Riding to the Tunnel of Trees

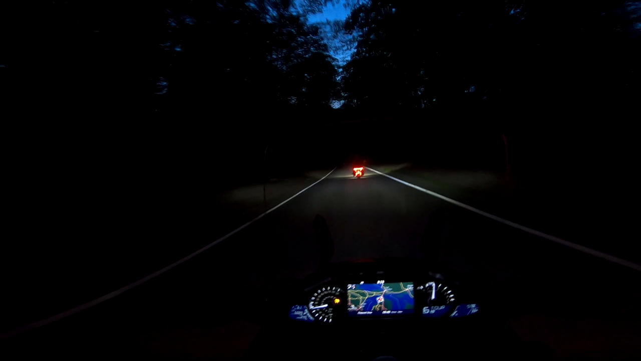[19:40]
Now would be the time you'd see them. Boy, it is dark in here. Yes, it is. And I'm loving it. 20 mile an hour curve ahead, apparently. Yep.